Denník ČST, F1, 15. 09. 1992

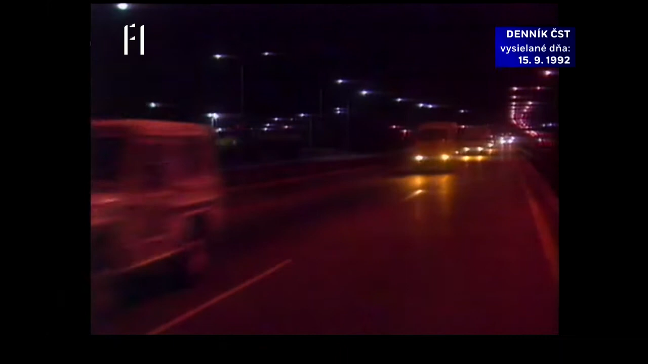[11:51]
Poprvé od minulého týdne, kdy byla obdobná kolona napadena, vyjel dnes z Bělehradu do Sarajeva konvoj s humanitární pomocí. V samotné bosenské metropoli byl dnes ráno relativní klid.